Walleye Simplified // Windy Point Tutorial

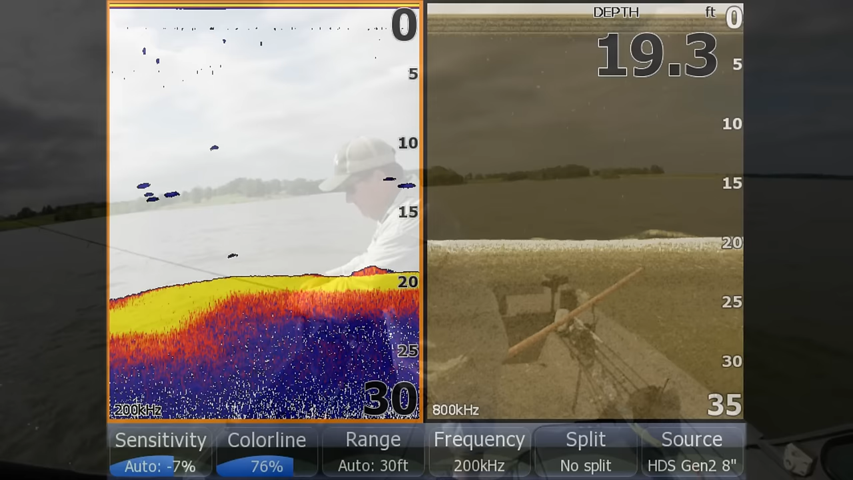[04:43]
On screen: depth 19.3 ft
Now you should be able to see my trolling motor up front.